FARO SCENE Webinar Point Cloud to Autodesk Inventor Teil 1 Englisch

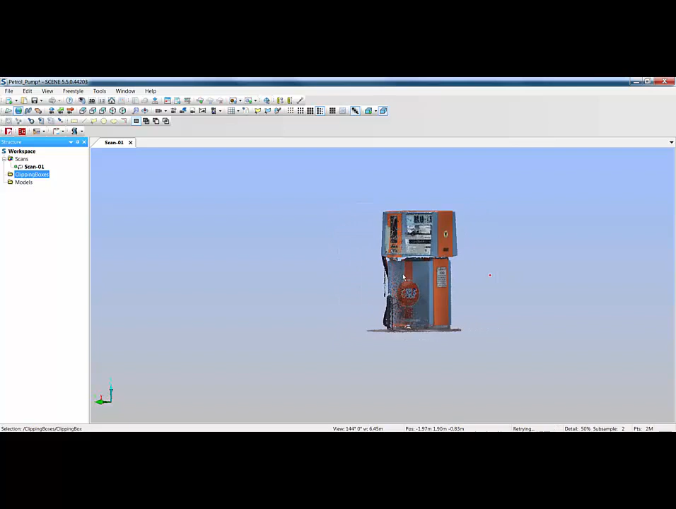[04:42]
I've got some other bits and pieces around here so I'll add to a selection, pick my paintbrush and all I'm going to do is pick these points down here and to pick them all I'm just going to keep my finger on the mouse button and just make sure I've picked them up.
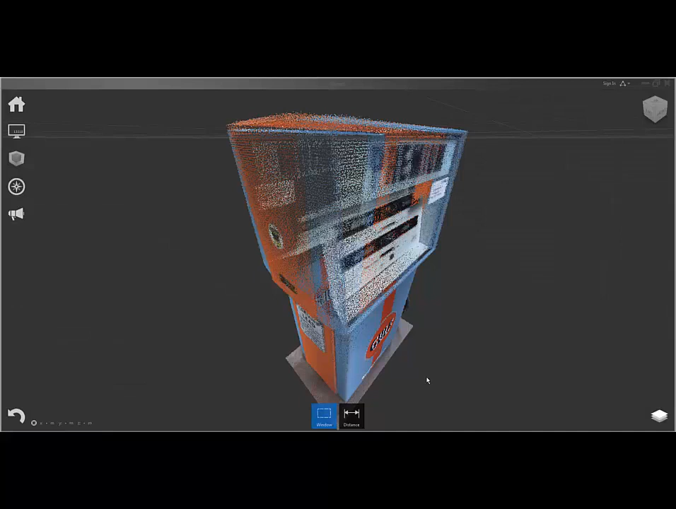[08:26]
So here you'll see we've got our petrol pump on the screen exported from scene.
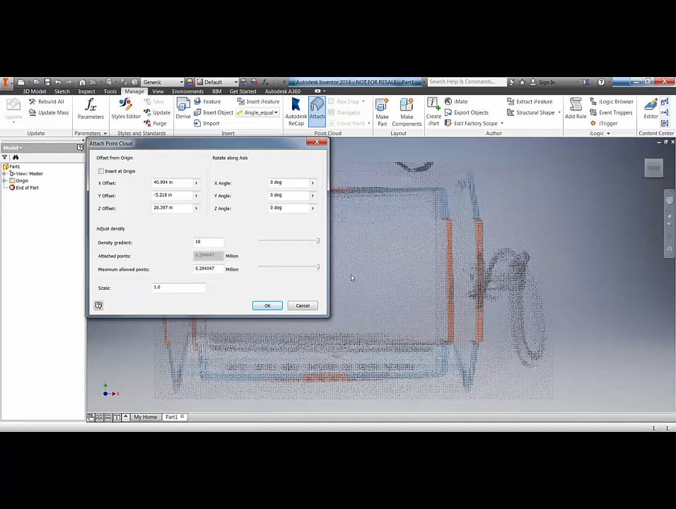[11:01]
I'm going to leave those both at maximum. I'm going to leave all the settings as they are but we can insert an origin or we can rotate along an axis with x y and z or we can just click ok.
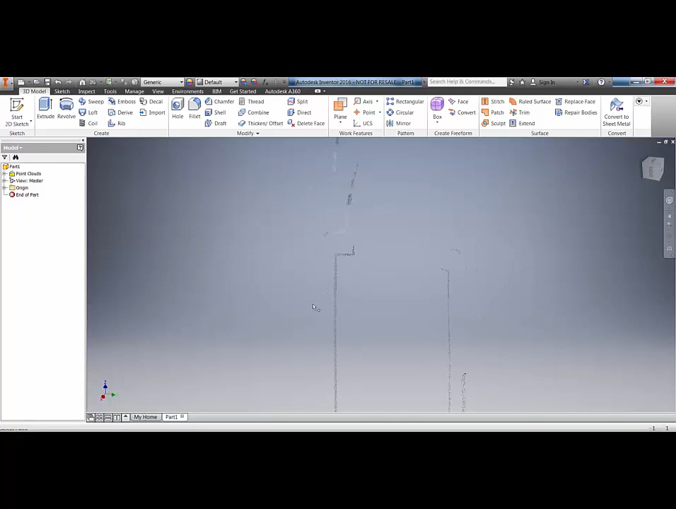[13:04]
points here I don't know whether I'm picking on points at the front or the back of the section. But Inventor's intelligent enough to know that as you start to pick up on those points it can then project those on to a fixed plane.
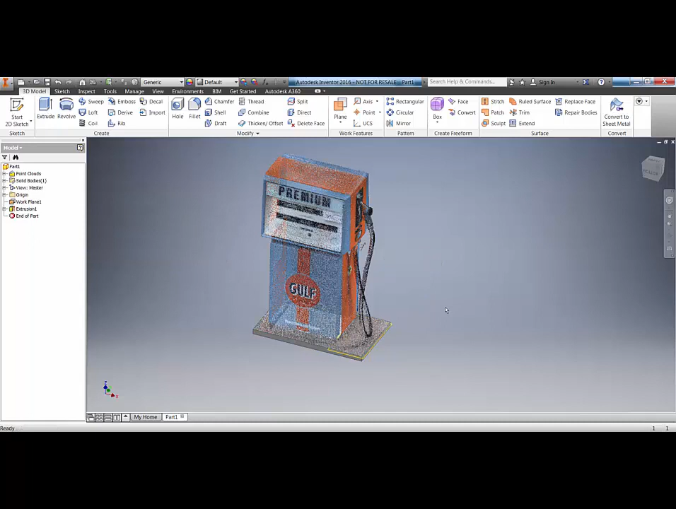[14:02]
So as you can see very quickly we can take point cloud in we can use the cloud planes or the cloud points to snap to that point cloud and then we can use the normal tools that we use on a day-to-day basis within Inventor to very quickly model up or make modifications to these components. So it might be that I need to make a modification or an addition to the top of this particular petrol pump.